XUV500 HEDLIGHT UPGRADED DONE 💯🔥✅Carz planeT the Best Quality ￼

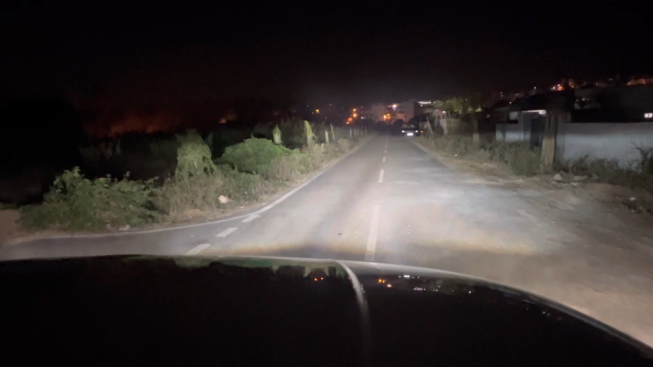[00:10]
ही न ही आप या के लो बीम दला है इसका और